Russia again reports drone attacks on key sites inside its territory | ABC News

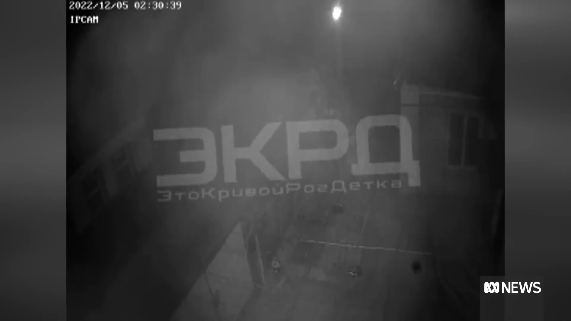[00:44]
Further west, here in Kryvyi Rih, a missile strike on an industrial complex